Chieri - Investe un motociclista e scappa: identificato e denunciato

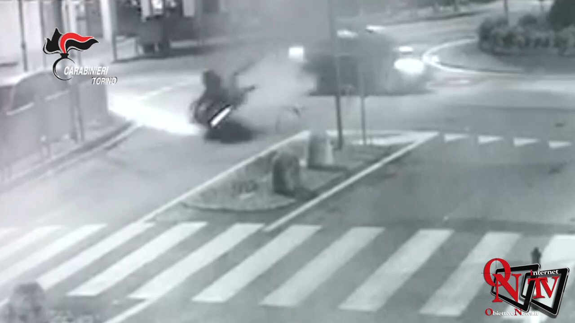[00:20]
L'uomo intorno a Luna a Chieri in Viale Fasano all'altezza della rotonda con via Principe Amedeo alla guida della propria autovettura si è messo in via Amedeo e omettendo di dare precedenza ha investito un motociclista con a bordo la sua fidanzata e ha provocato la caduta di entrambi sull'asfalto. Il 24enne non si è fermato ed è scappato. I carabinieri sono arrivati sul posto subito dopo l'incidente e hanno sentito alcuni testimoni. Alcuni di loro avevano notato il numero di targa del pirata della strada. L'uomo è stato rintracciato poco dopo a casa. Prima ha negato tutto ma i militari hanno controllato la macchina e hanno notato i danni compatibili con l'impatto. A questo punto l'uomo è crollato e ha confessato.